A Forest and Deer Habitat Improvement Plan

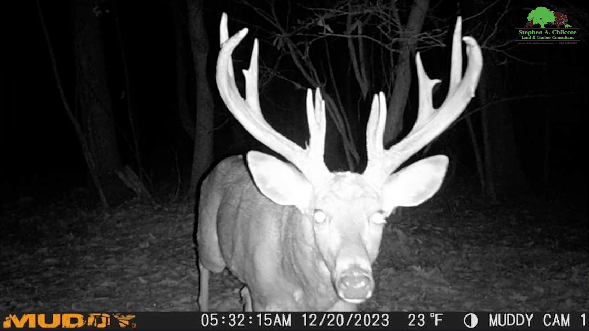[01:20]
This place can produce some really nice bucks, and we want to fix this up so he can start seeing them, getting in front of the rifle.